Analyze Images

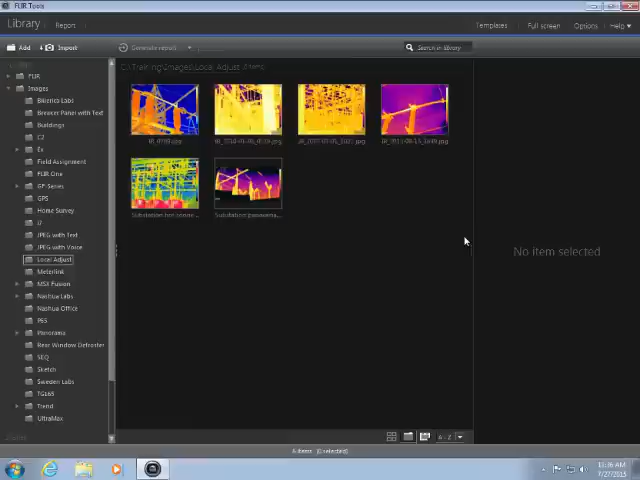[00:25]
Double-click on an image from your library to begin the analysis process.
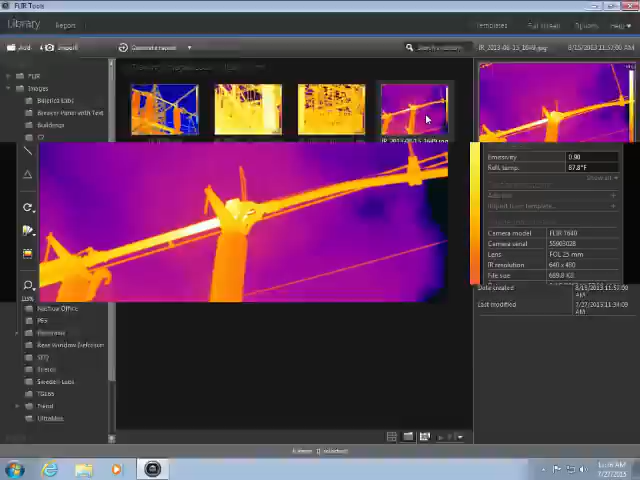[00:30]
The level and span can be adjusted using these brackets below the image. This is known as thermal tuning.
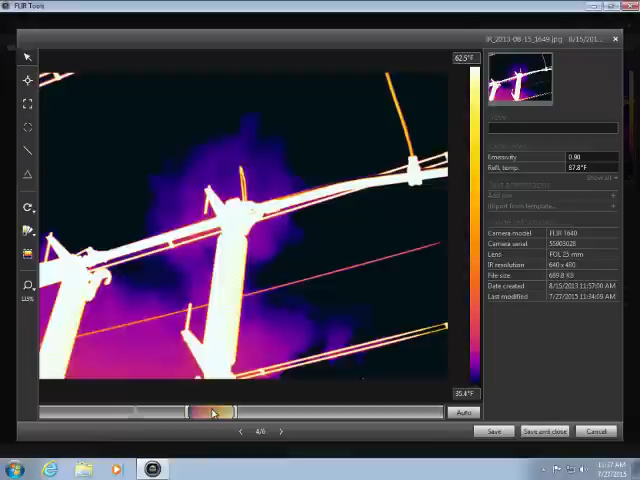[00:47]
You can also use the Auto button to automatically adjust the scale depending on the temperature distribution throughout the image.
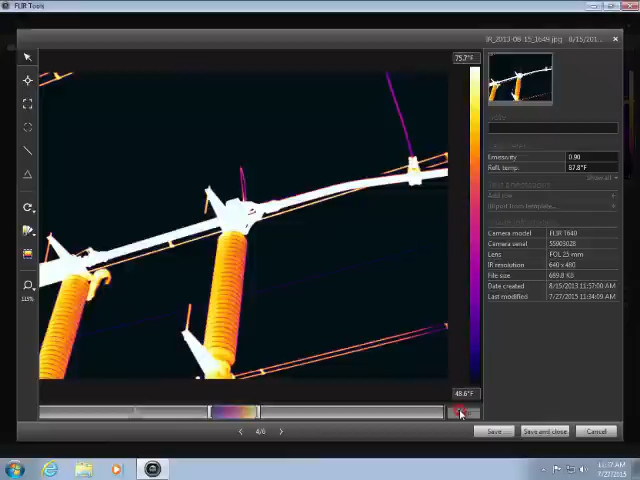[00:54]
From here you can choose from a variety of color palettes.
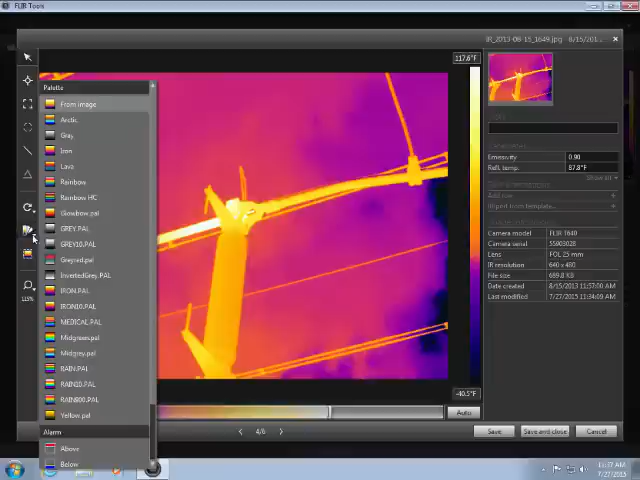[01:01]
Certain palettes, like the Rainbow HC, have more contrast and can show more detail in the image.
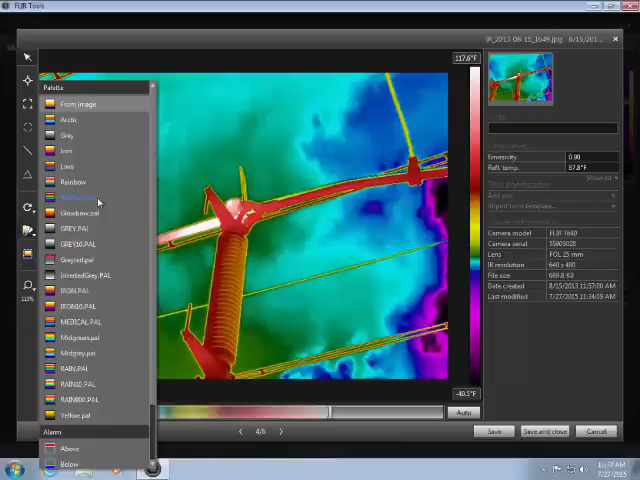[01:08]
The Adjust Region mode allows you to define the region for the auto-adjust, rather than using the entire image.
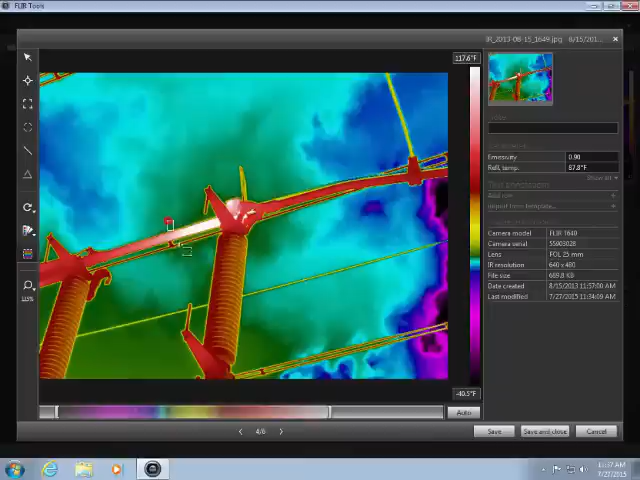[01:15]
This can be helpful in cases where you have a cold background relative to a smaller region of interest.
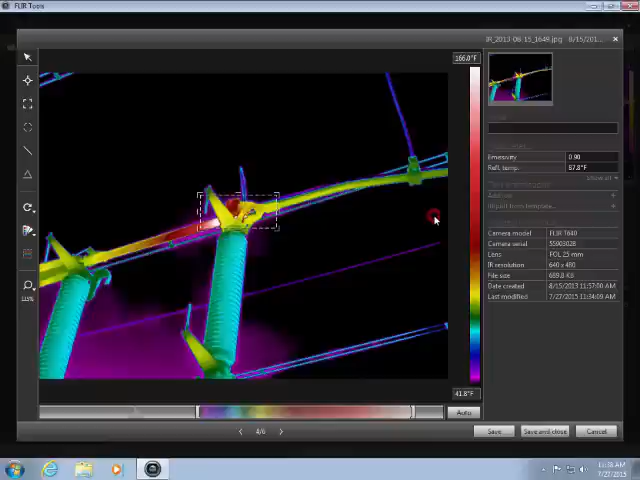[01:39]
If you right-click on the image, you can change the color distribution modes. The default is histogram equalization, but the linear modes can help when comparing the temperature distribution between two or more images.
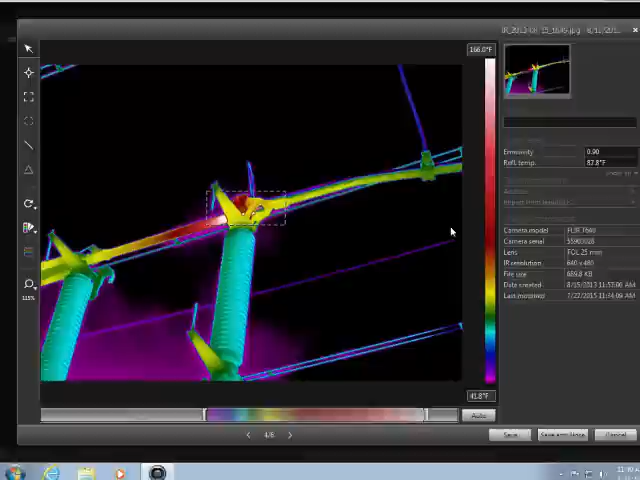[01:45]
The Digital Zoom mode allows you to digitally magnify the image.
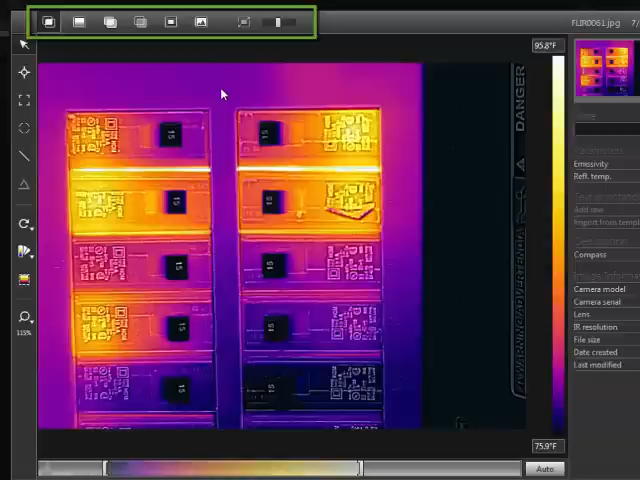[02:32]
On screen: scale top 95.8°F, scale bottom 75.9°F
While in MSX mode, you can adjust the contrast, or intensity, of the MSX algorithm.
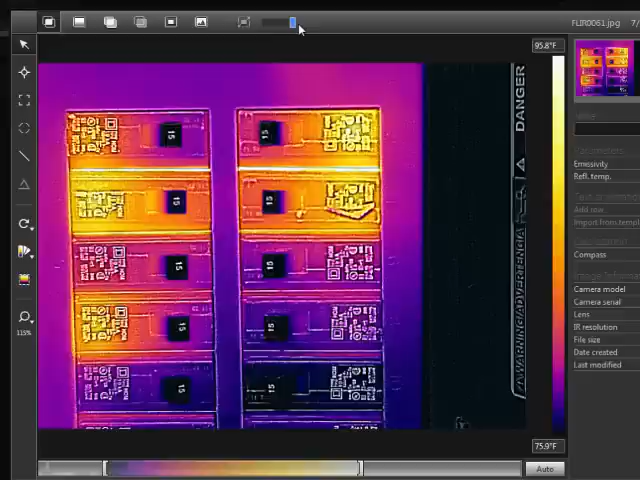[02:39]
On screen: scale top 95.8°F, scale bottom 75.9°F
You can show the true thermal image with no fusion.
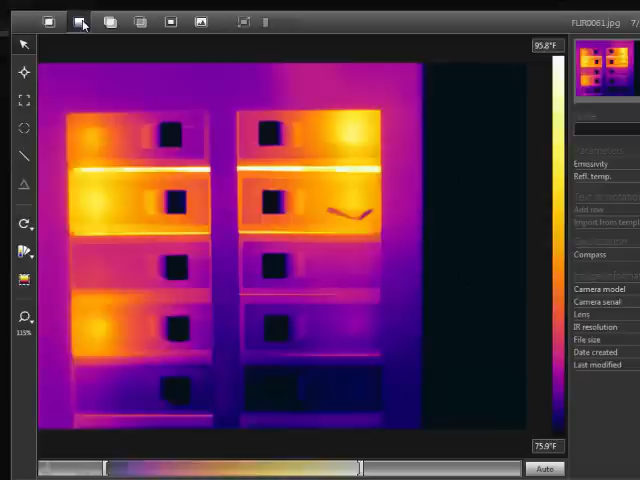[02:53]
On screen: scale top 95.8°F, scale bottom 75.9°F
This button enables interval fusion. The scale sets the upper and lower limits for the infrared part of the image.
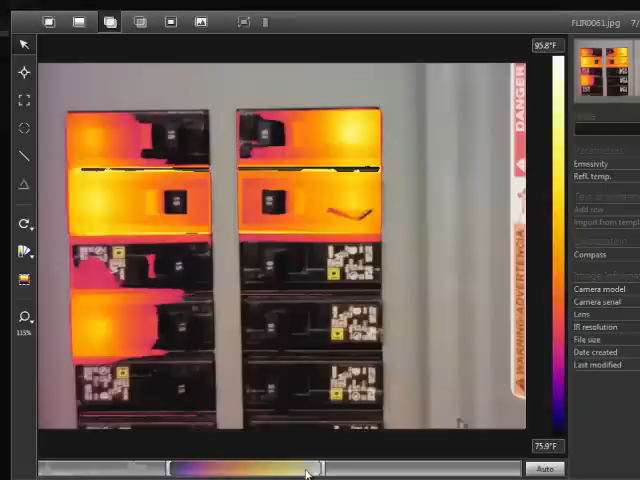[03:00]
On screen: scale top 95.8°F, scale bottom 75.9°F
This button enables thermal blending, which has a transparent effect. You can show more or less of the photo using this slider.
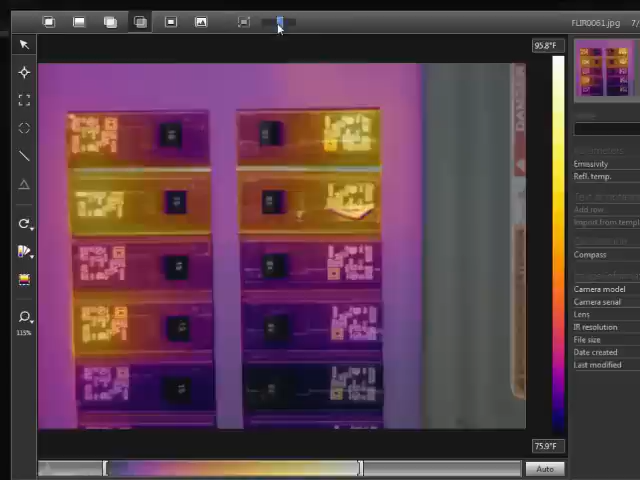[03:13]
On screen: scale top 95.8°F, scale bottom 75.9°F
In Picture-in-Picture mode, you can see the thermal image in a small window on top of the photo.
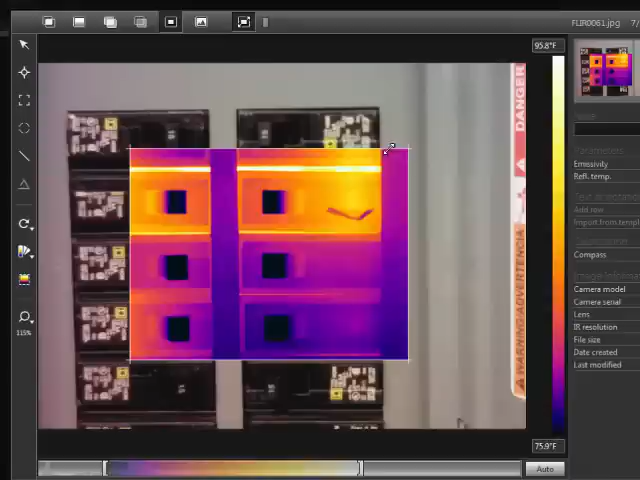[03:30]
On screen: scale bottom 75.9°F
With this button pushed in, you can change the size and position of the IR window.
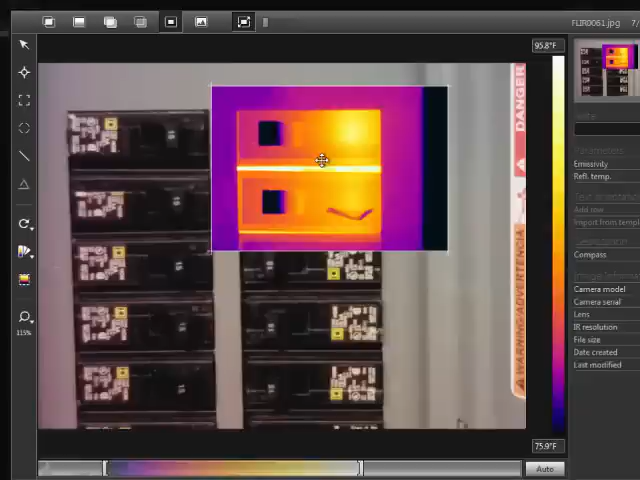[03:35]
On screen: scale top 95.8°F, scale bottom 75.9°F
The last button shows just the visual photo.